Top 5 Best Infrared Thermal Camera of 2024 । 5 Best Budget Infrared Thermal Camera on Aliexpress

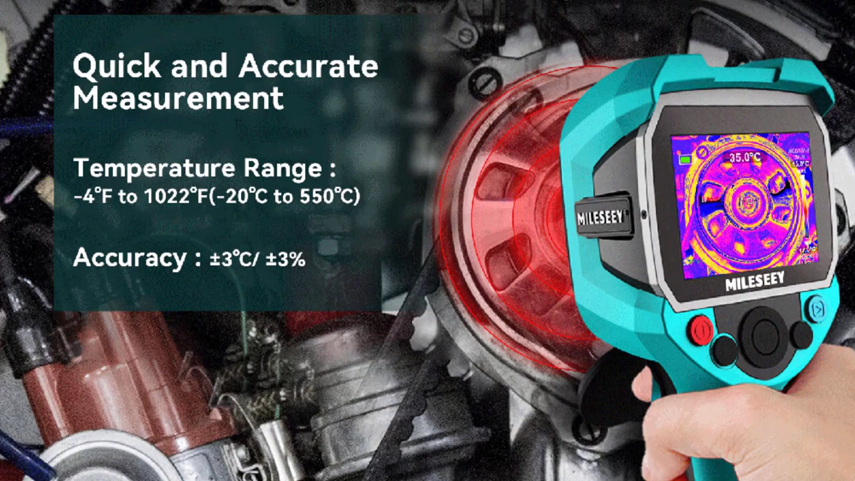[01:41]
On screen: spot 35.0°C
making it an excellent choice for both professional and personal use.
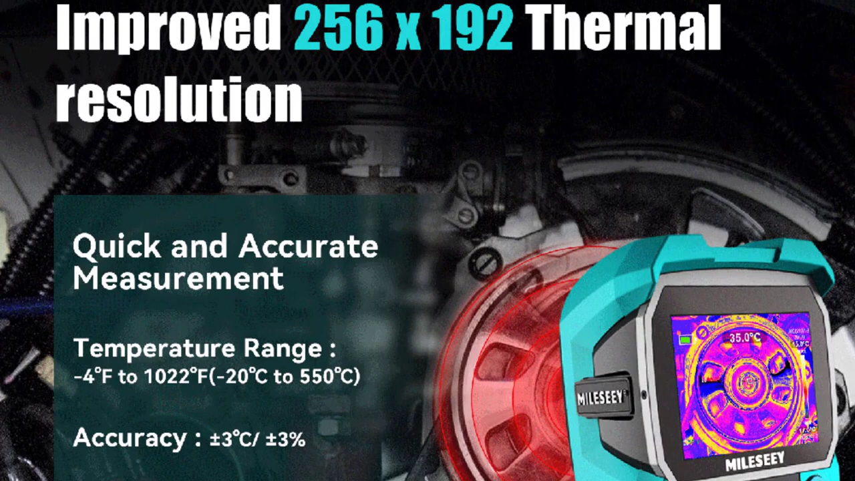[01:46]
The 2.03.9-inch display is sharp and responsive, providing a clear view of the thermal images.
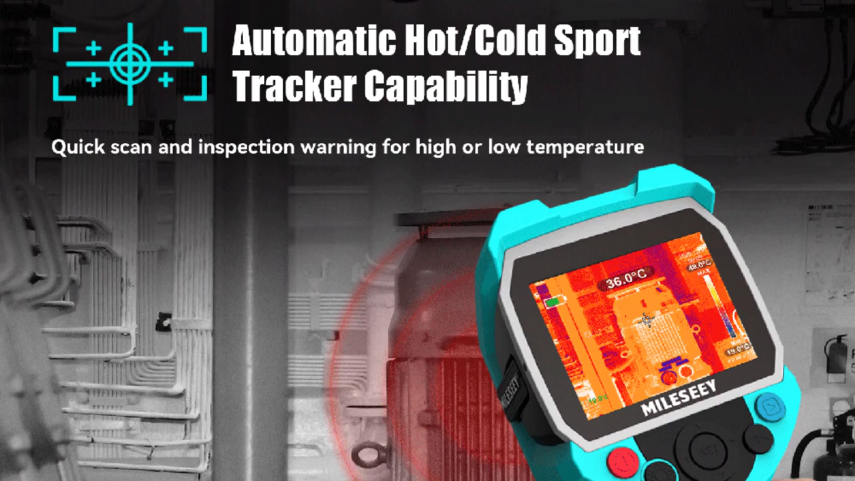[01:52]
On screen: spot 36.0°C
The handheld style ensures easy portability, allowing users to carry it around effortlessly during their tasks.
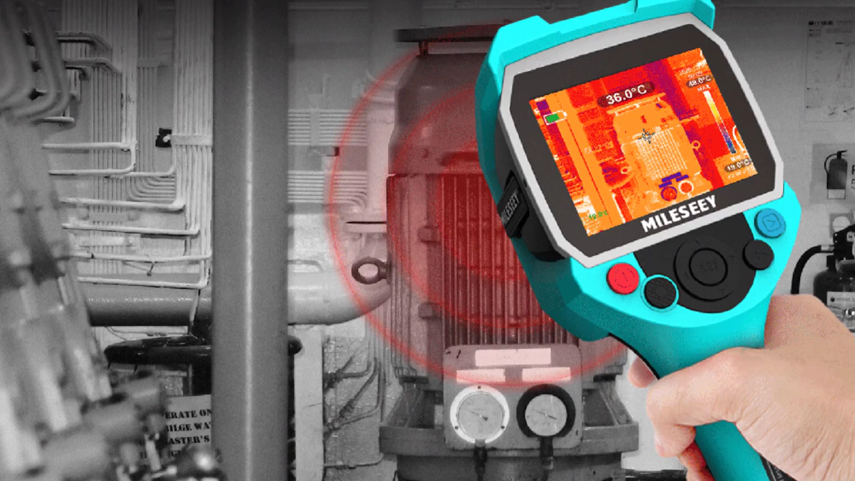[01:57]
On screen: spot 36.0°C
Equipped with an IR resolution of 256x192,
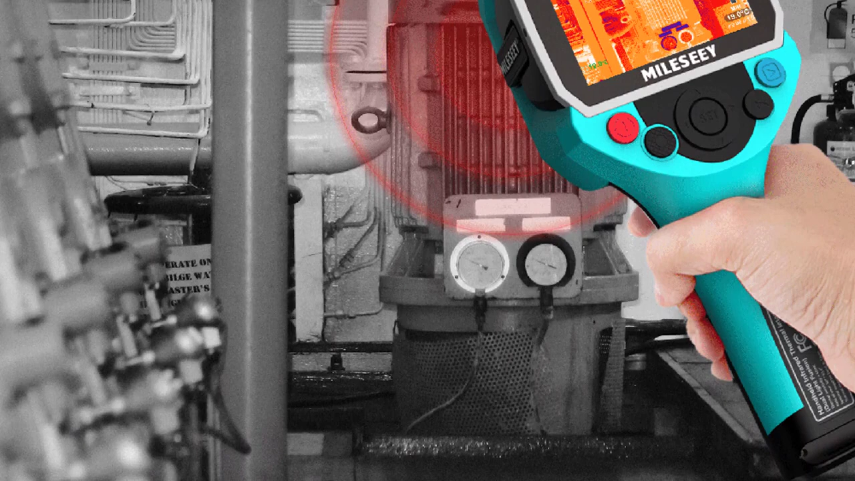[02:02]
the TR256 delivers impressive image quality that provides a detailed and accurate representation of the thermal patterns.
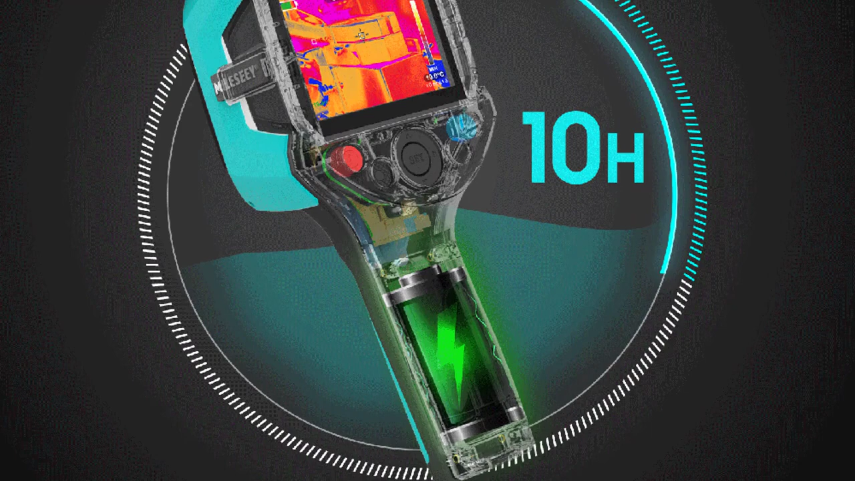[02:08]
Whether you're troubleshooting electrical systems,
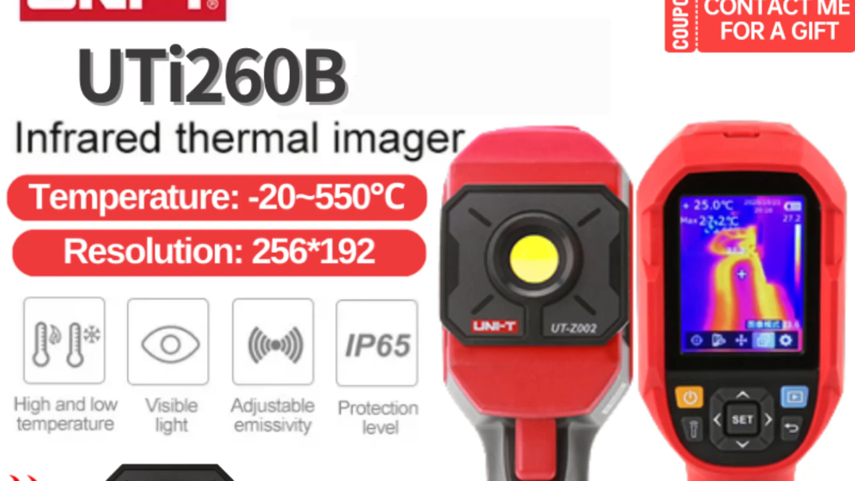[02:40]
that help identify even the subtlest temperature differences. The wide temperature range of minus 15 degrees centigrade to 550 degrees centigrade,
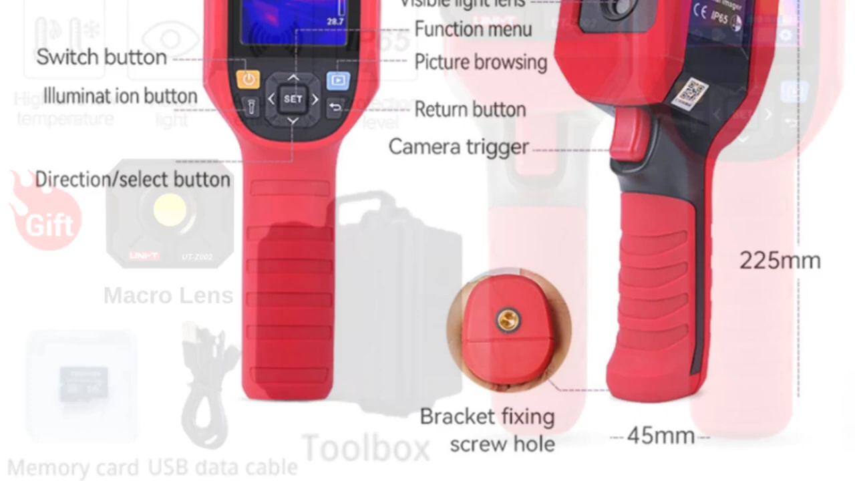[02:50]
minus 5 degrees Fahrenheit to 1022 degrees Fahrenheit, makes it suitable for a diverse range of tasks, from HVAC diagnostics to industrial inspections.
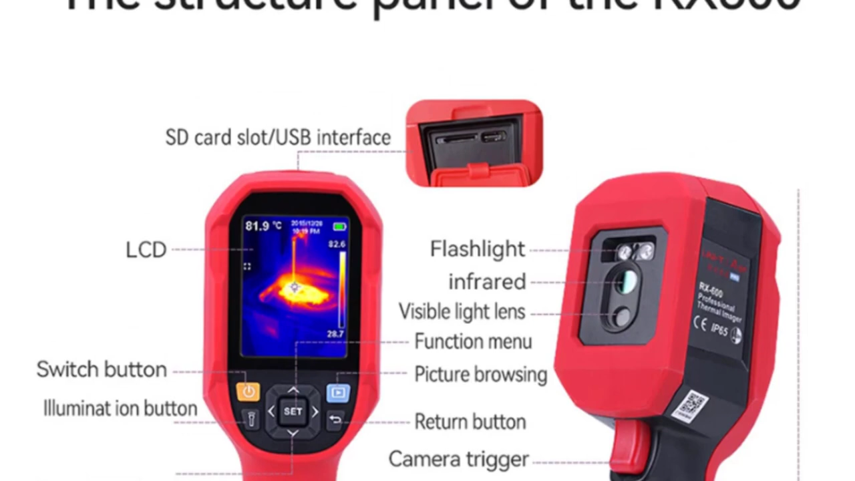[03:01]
The ability to seamlessly switch between Celsius and Fahrenheit units is a small but handy feature that demonstrates Unity's attention to user preferences. The visible light resolution of 640x480
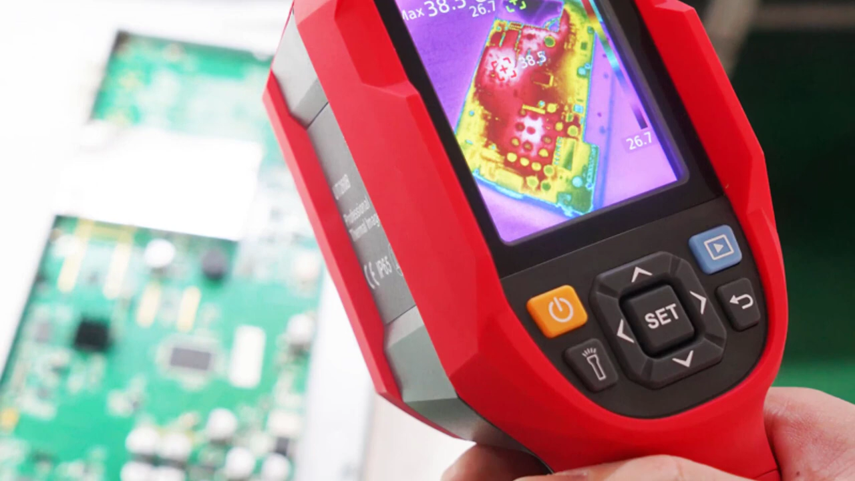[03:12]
pixels further enhances the accuracy and clarity of images, aiding in easier interpretation and analysis.
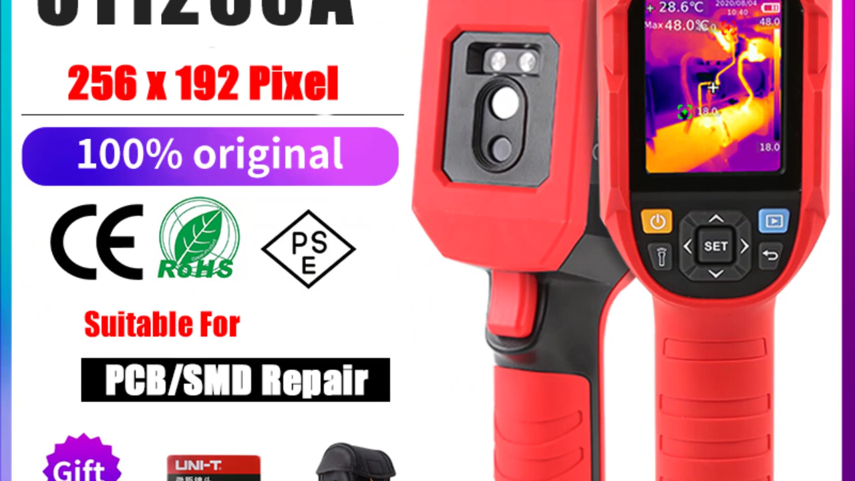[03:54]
On screen: spot 28.6°C, max 48.0°C
Whether I was conducting building inspections, identifying potential electrical issues, or assessing HVAC systems, the camera consistently delivered crisp and accurate thermal imagery, providing me with valuable insights into temperature variations.
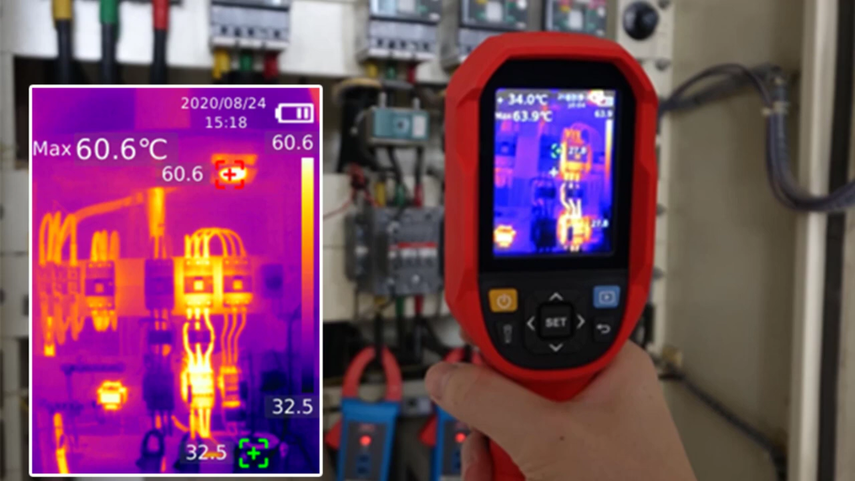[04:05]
With a temperature measurement range spanning from minus 20 degrees centigrade to 400 degrees centigrade,
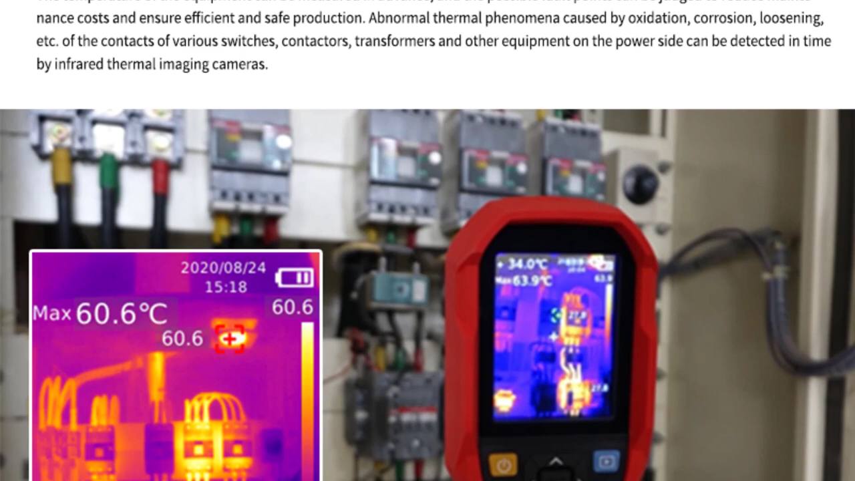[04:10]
On screen: max 60.6°C
the UTI 260A proves its versatility across various applications.